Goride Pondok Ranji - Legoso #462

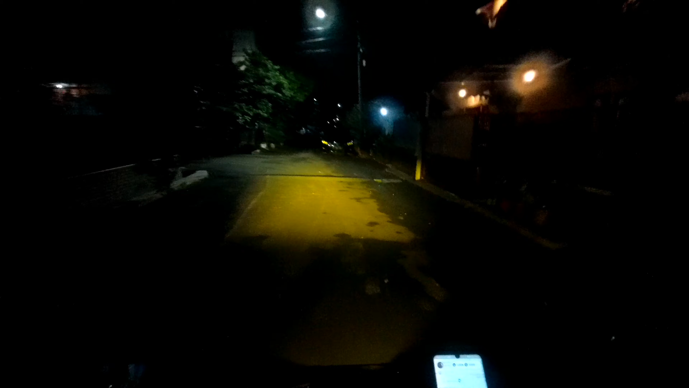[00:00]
Selamat malam di hari Minggu 28 Maret 2021 jam
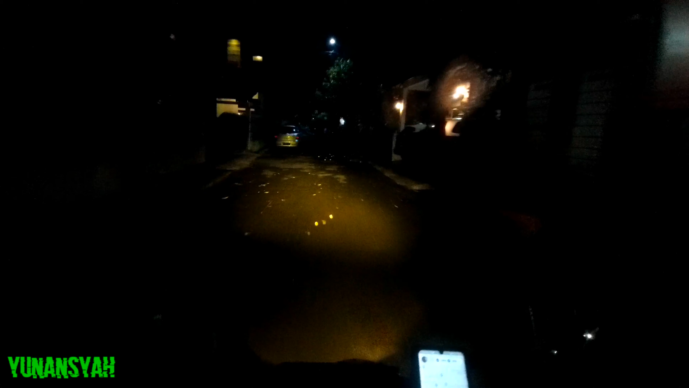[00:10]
22.12 daerah komplek Telkom Legoso Ciputat. Tadi dapat orderan,
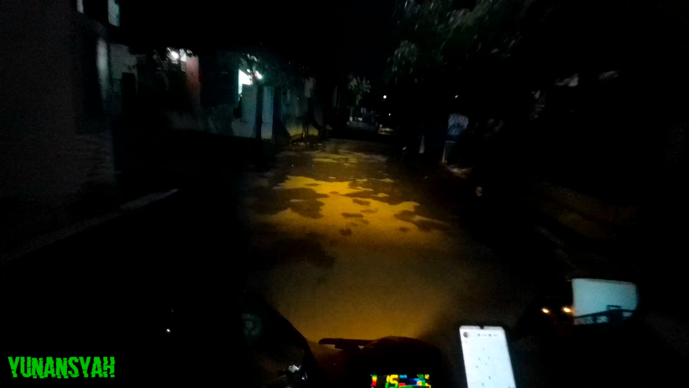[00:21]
jemputnya di stasiun Pondok Ranji. Terus kita ngantar ke sini. Ini gue baru sekali nih masuk komplek ini nih.
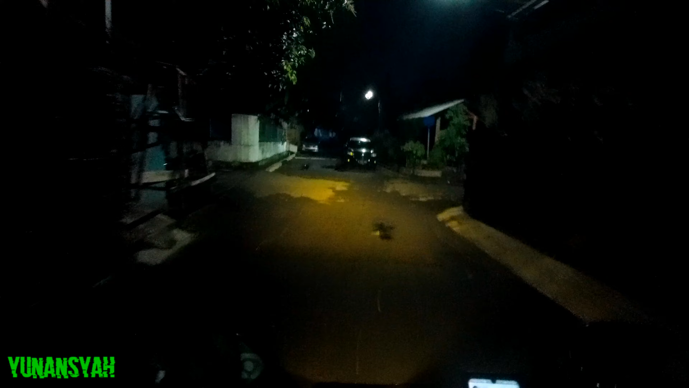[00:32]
Tahu pintu keluarnya mana? Oh, sini kayaknya. Belaga gila aja. Oh, yang ini tadi nasi goreng.
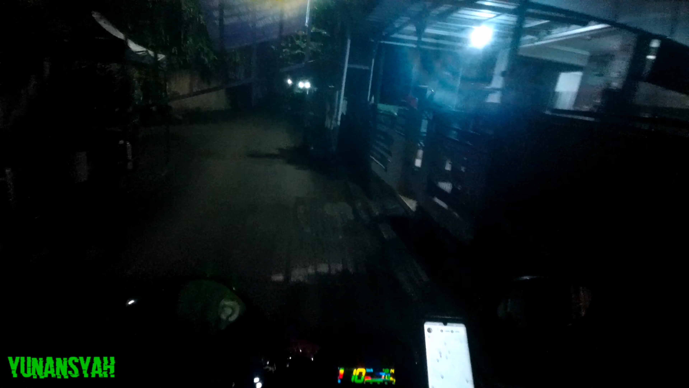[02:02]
Terima kasih, Pak. Oh, Ria Telkom. Ternyata memang di daerah Legoso ini banyak komplek-komplek ya,
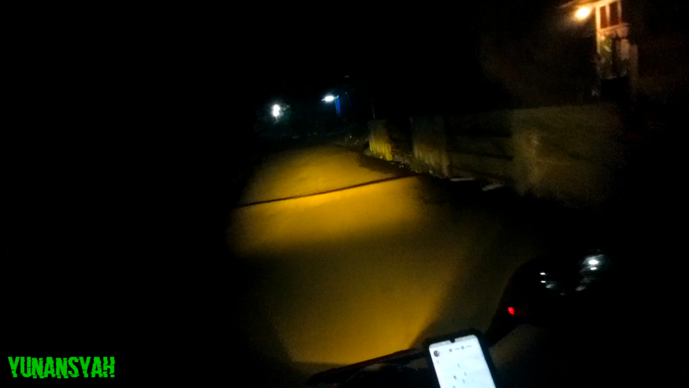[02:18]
dan gue baru tahu ini ada komplek Telkom di sini. Ya gitu deh, kalau kita nggak dapat orderan kita nggak bakal tahu gitu kan. Kalau ternyata ada komplek Telkom di sini, gitu.
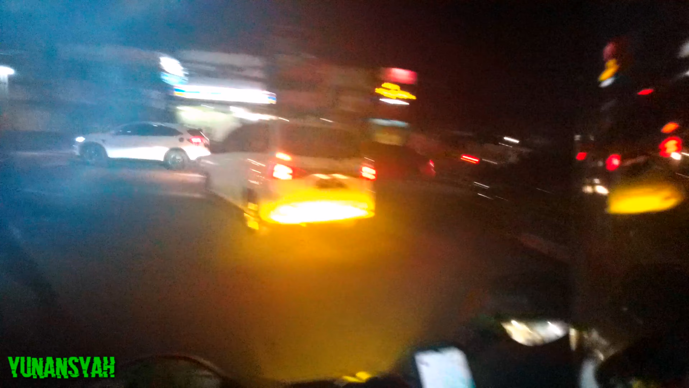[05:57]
Oh, bisa tembus itu. Ya udahlah.
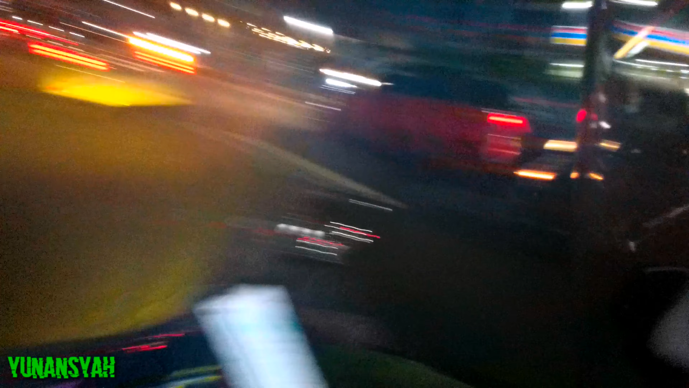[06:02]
Jalanannya masih full padat.
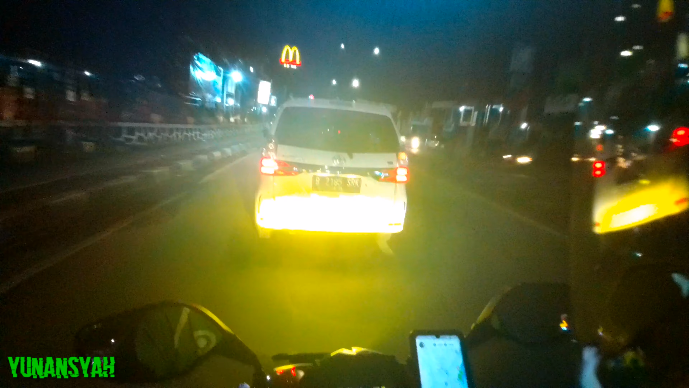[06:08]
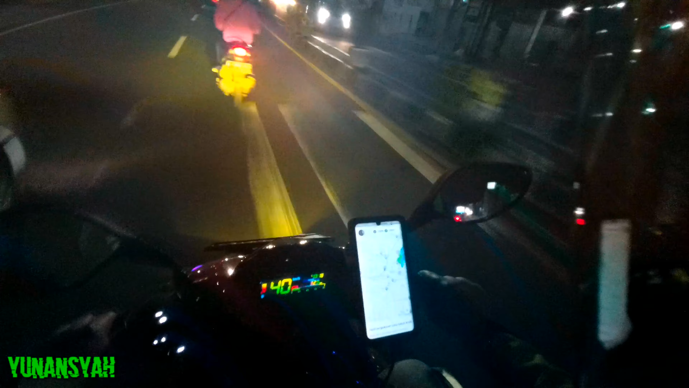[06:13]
Kita lewat jalur yang aman aja. Pas lah, aku juga ngambil kiri kok.